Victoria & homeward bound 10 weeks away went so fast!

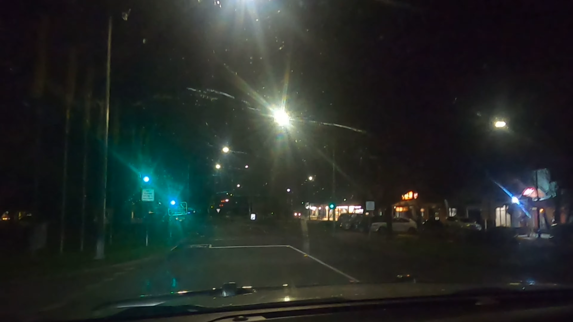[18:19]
There's traffic lights and there's people and there's businesses all lit up. There's a pub and there's people doing stuff. There's a water fountain. Beautiful. Here we go. Deer's rice. Like a smash. And melt it. We're almost home. Round about. There's our local shops. They're all still there.